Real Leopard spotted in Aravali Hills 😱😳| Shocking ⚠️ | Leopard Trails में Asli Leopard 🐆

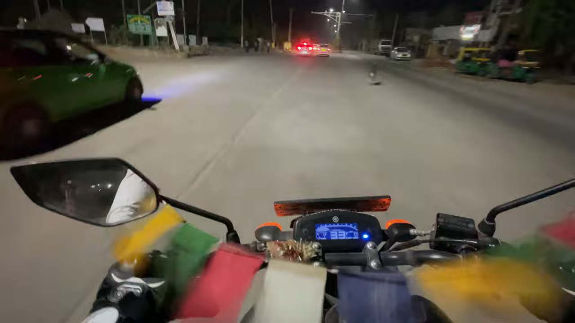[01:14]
पेट्रोल की बहुत वैल्यू है यार, यहाँ से बस 100 मीटर और रह गया होगा, बस 2 मिनट में पहुँच जाऊँगा वो। तो फिर डायरेक्ट आपको मिलता हूँ उनके साथ ही। तो यार ये साइड में पेट्रोल पम्प दिख गया,